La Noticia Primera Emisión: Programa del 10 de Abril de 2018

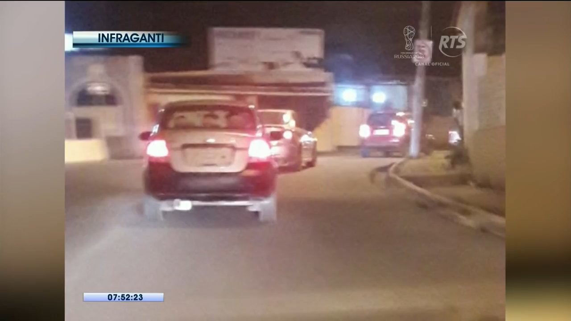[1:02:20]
para variar no tiene placa de día y con sol de noche en la madrugada a toda hora circulan desafortunadamente en la ciudad autos y carros sin placa a pesar de los controles que se hacen tal vez y deberían intensificarse a toda hora mira este otro